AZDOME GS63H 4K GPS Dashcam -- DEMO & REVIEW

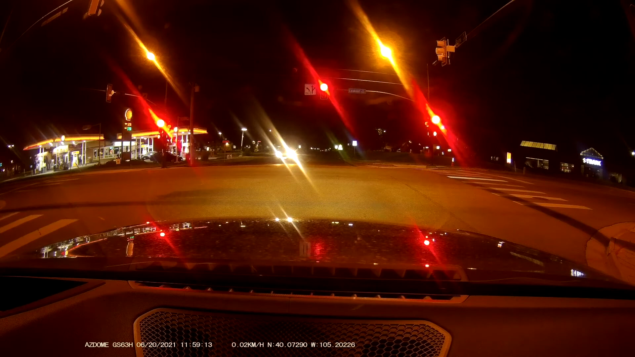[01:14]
Now, I'll switch to nighttime driving, and the results weren't as good, but it's also a very budget dash cam, so that's worth keeping in mind as you watch this footage. It's really all about that demo, and honestly, the nighttime footage could be a little better, but it's really just my headlights that are illuminating everything in front of me, so that's kind of the way this works.